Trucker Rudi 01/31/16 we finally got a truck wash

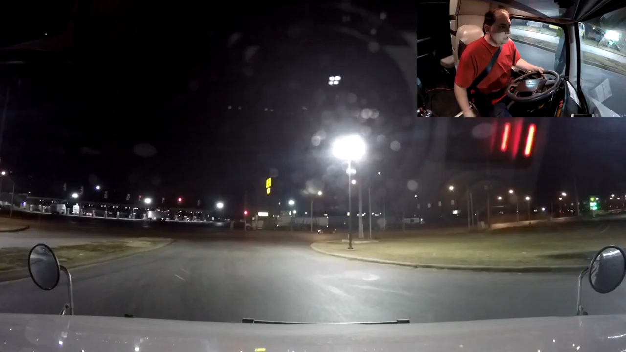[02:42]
So, I mean, I'm leaving here at 5.30, over there at 6.30 already, right? So, and I have 5.88 miles to go.
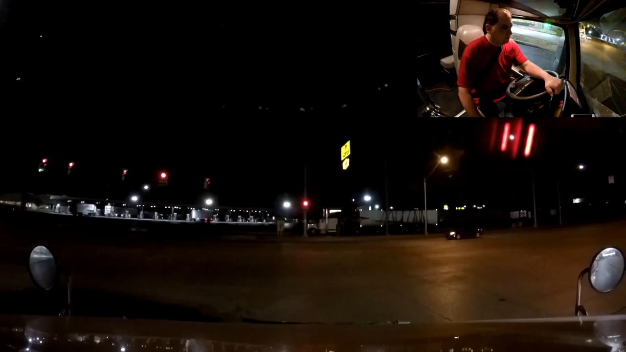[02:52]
Well, it has begun with the sunlight. And it's no longer dark is what I'm trying to say.